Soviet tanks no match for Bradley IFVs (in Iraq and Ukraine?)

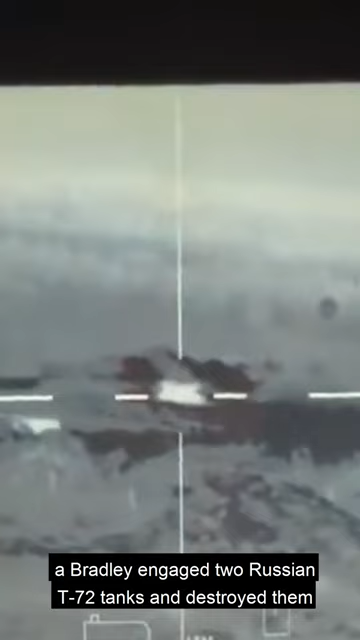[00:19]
There is a video out there which allegedly shows a Bradley hitting a Russian tank,